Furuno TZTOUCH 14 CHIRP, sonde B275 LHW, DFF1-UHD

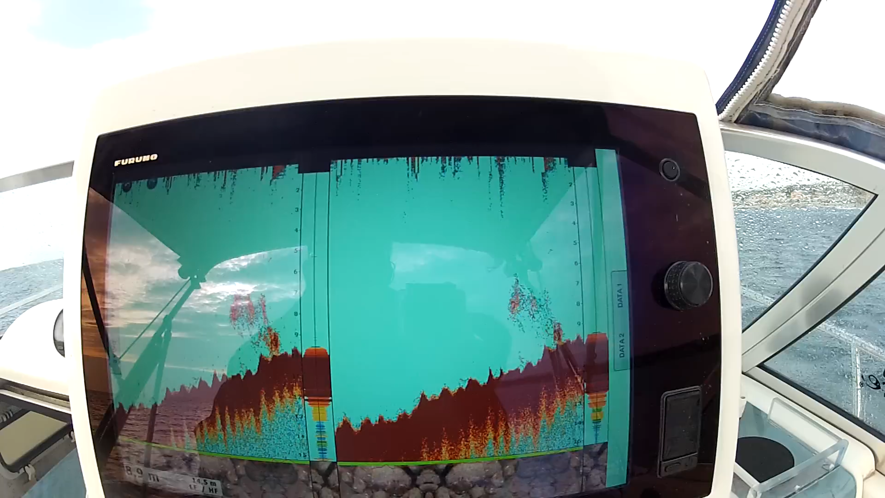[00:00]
Z14. Bon là je suis en fonction, hein, j'avance.
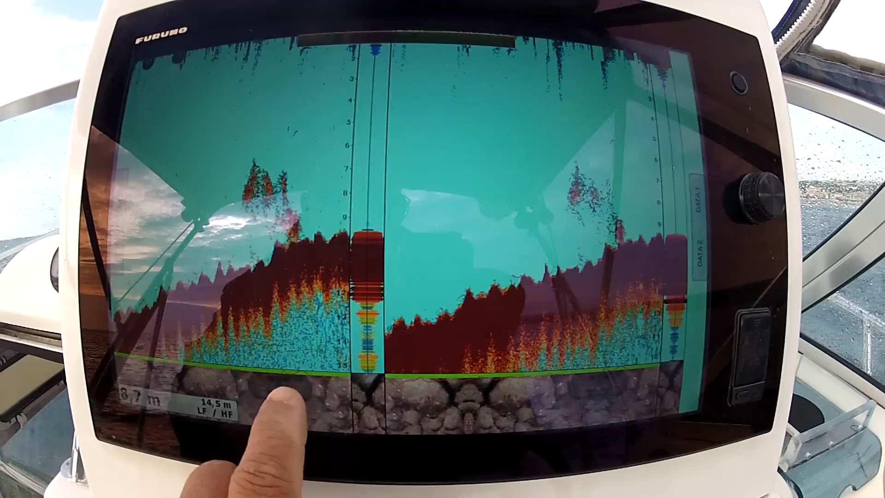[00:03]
Là il me marque roche 94% et boue 3%.
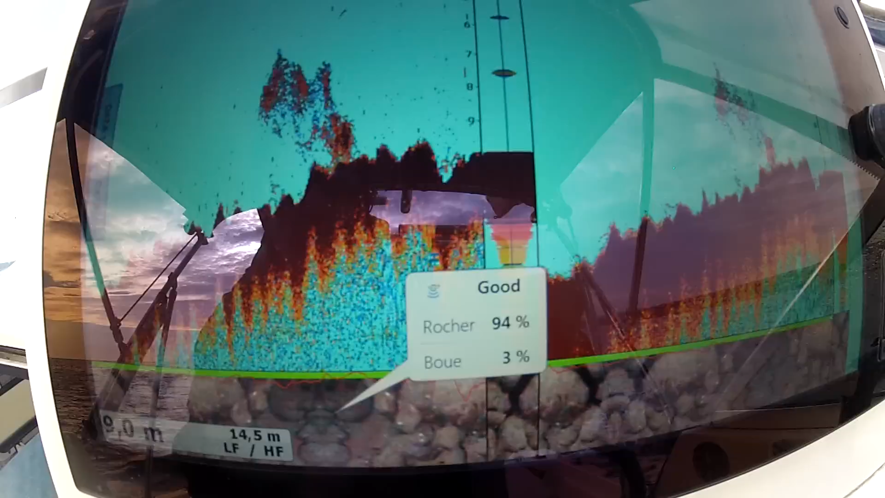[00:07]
Voilà. Donc de ce côté là je suis en 50, là je suis en 200 Hz.
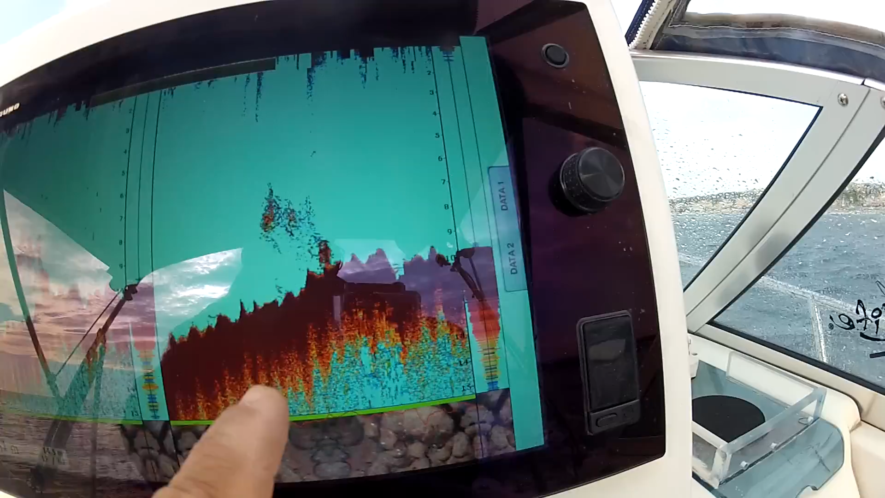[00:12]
Voilà.
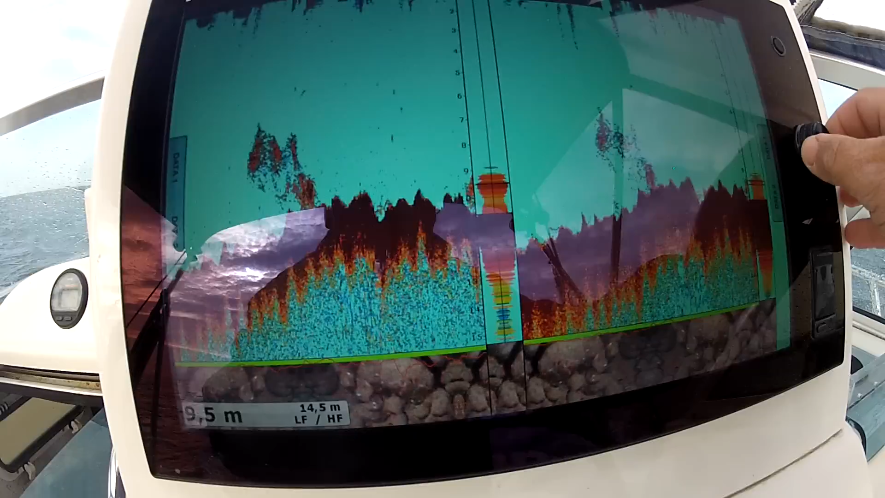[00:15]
On screen: depth 9.5 m
Donc c'est simple, hein, je peux régler l'ajustement du gain.
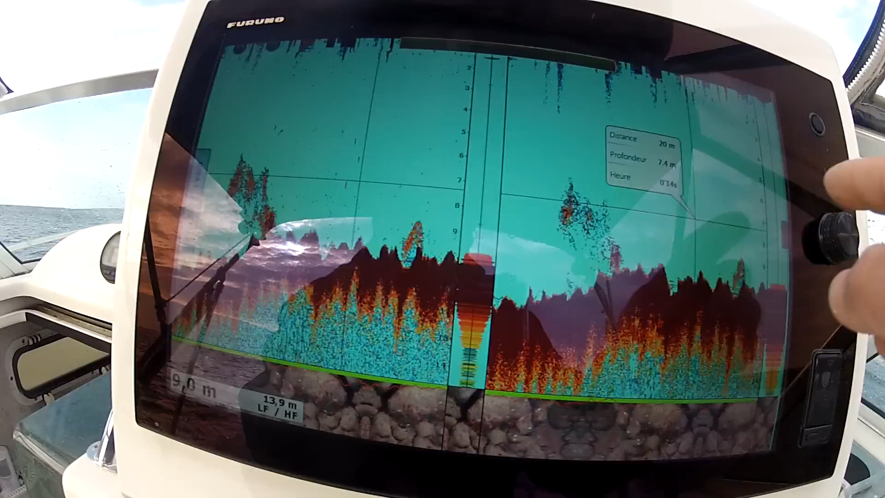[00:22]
Voilà, tout simplement comme ça.
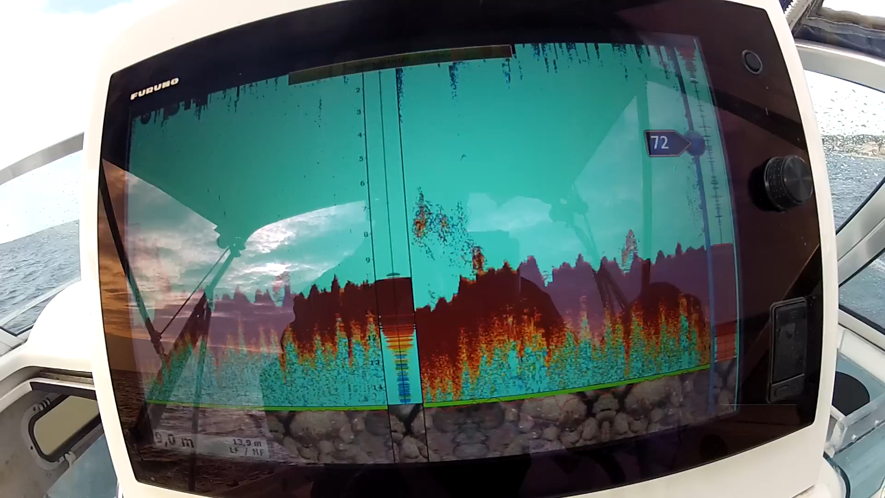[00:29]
Ou je descends comme ça. Ajustement du gain. Hop.
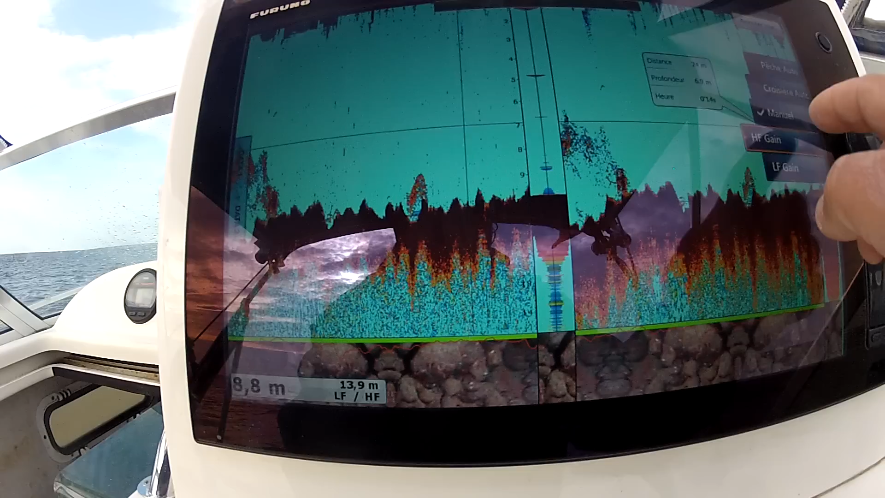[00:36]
Voilà.
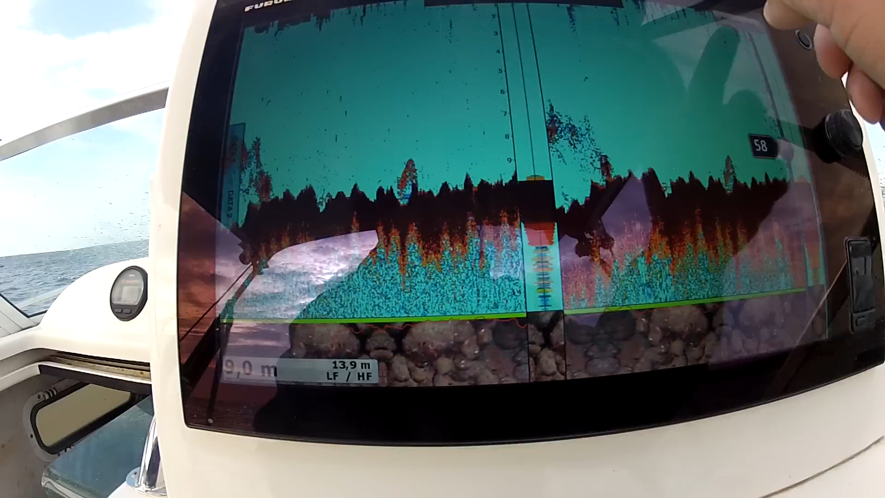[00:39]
Après pour tourner, soit je me sers de la molette par exemple, je veux ça.
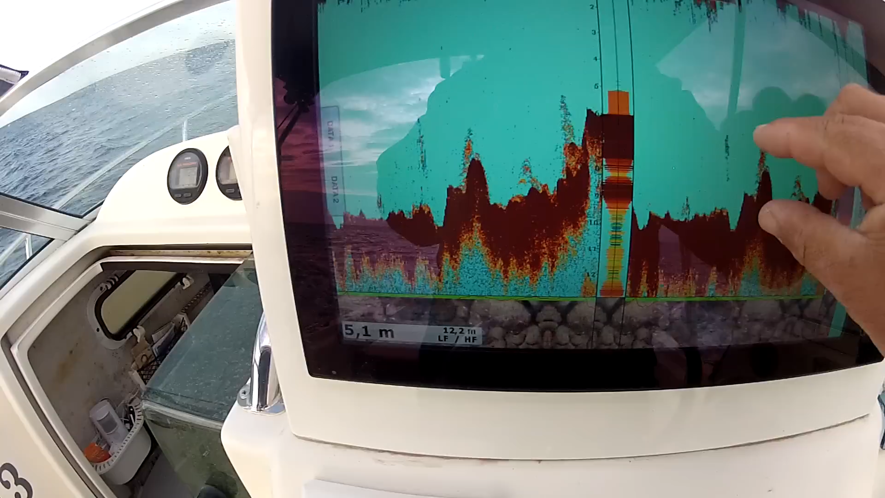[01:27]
On screen: depth 5.1 m
Je peux grossir le fond si je veux. Voilà, je choisis.
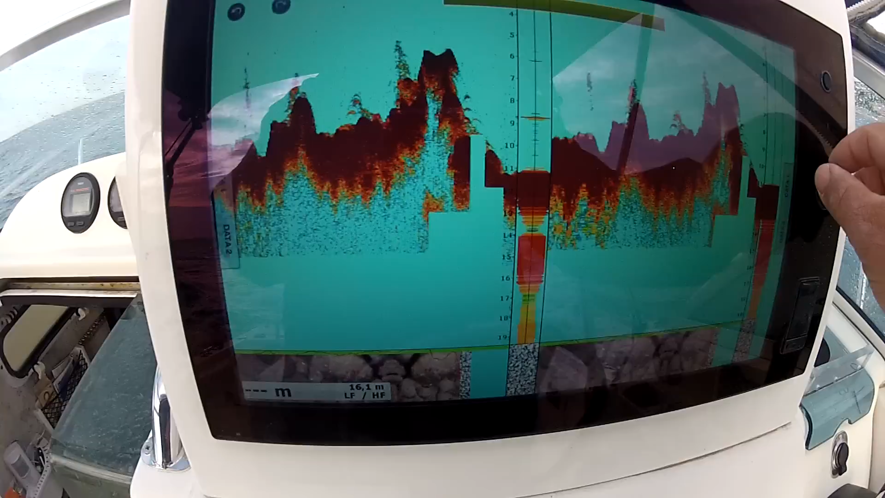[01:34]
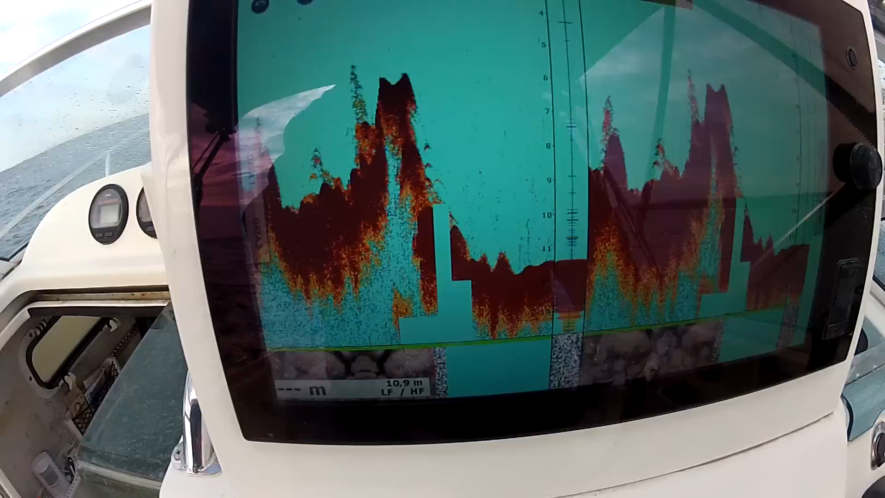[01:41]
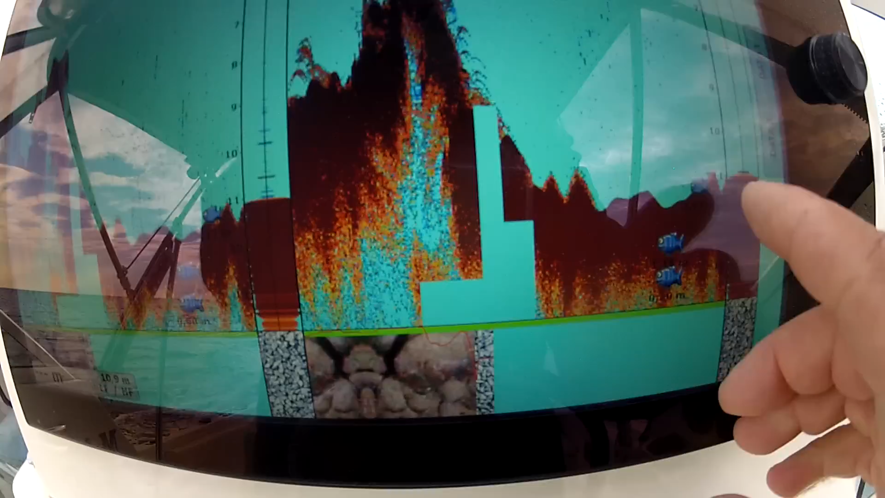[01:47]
Et là, si j'appuie là, voilà, ça me donne la taille du poisson, sa profondeur. Voilà.